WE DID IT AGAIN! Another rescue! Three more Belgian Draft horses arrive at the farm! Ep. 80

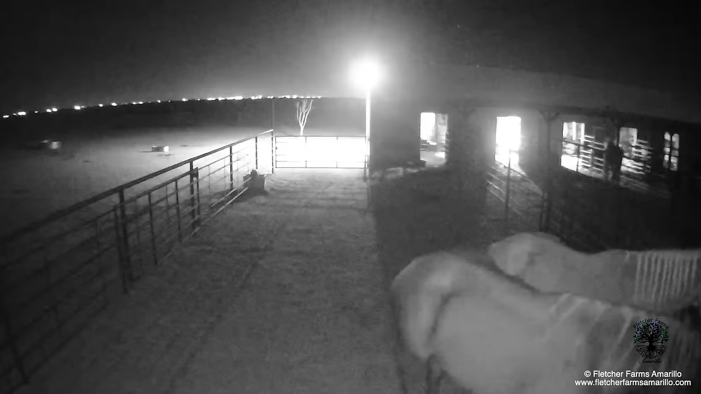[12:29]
and i barely got any sleep all night long because i was worried about the horses coming into the farm when it was dark outside not knowing where they were at but this was the boys on the security camera they do move in unison and it's pretty amazing to watch them together